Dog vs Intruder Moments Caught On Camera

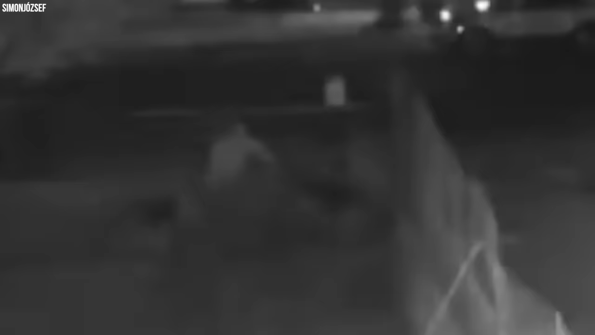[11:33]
The dogs immediately dash towards him, sensing that something is amiss, and they startle the intruder as he cries out for assistance, hoping that someone will come to his aid.
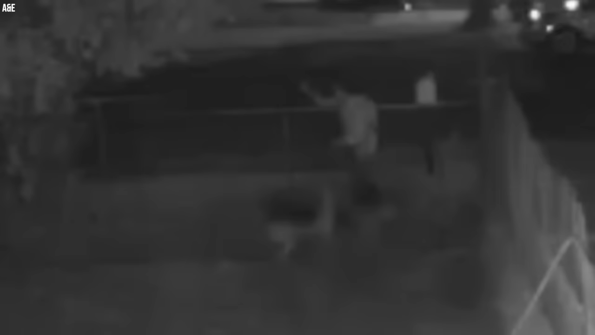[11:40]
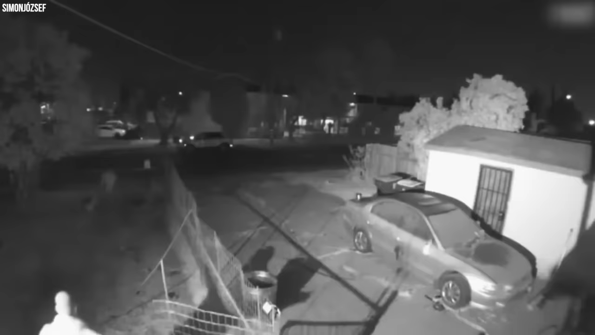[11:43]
Thankfully, the homeowner heard the commotion and rushes out to investigate. Upon seeing the dogs, he quickly gained control over them. However, the intruder continues to panic, pleading that he needs to leave and asking for the dogs to be gotten away.
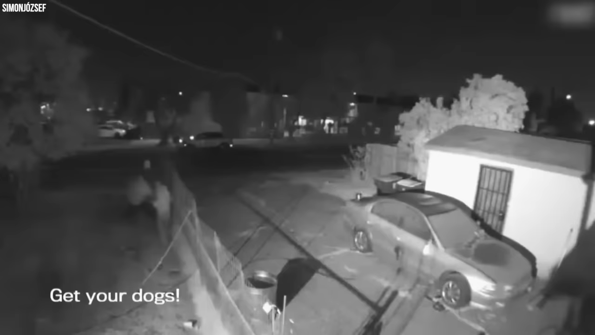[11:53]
With all of his might, he then manages to escape from the yard, constantly screaming as if fearing an imminent attack,
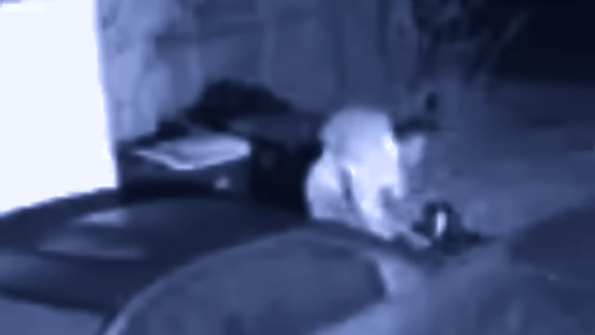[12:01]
and although he escapes unharmed, he's deeply shaken by the harrowing encounter. The homeowner tosses the intruder's belongings at him, urging him to leave, while he hurries to a nearby car to regain his composure, all amidst warnings from the homeowner to never come back.